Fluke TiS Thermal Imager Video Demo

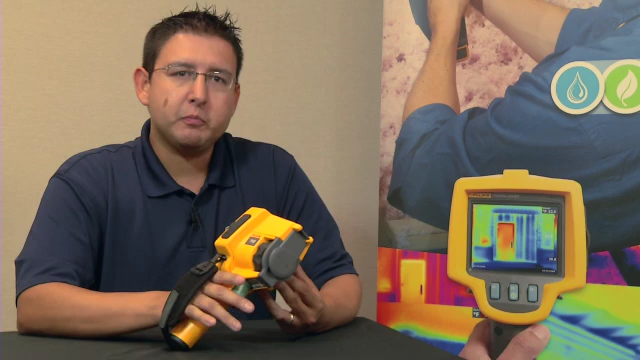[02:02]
SmartView allows you to collect, edit, and analyze images, and more importantly, allows you to create a professional-looking report with the click of one button.
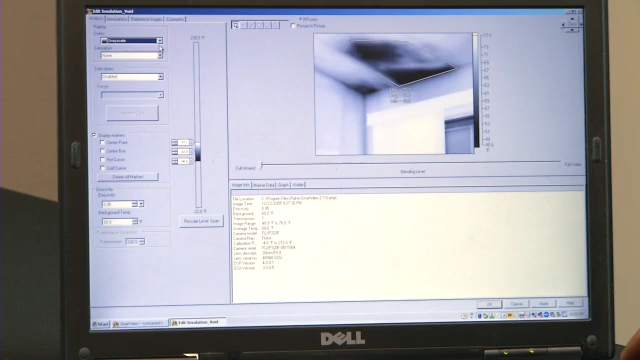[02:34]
your level and span, you can import temperature markers,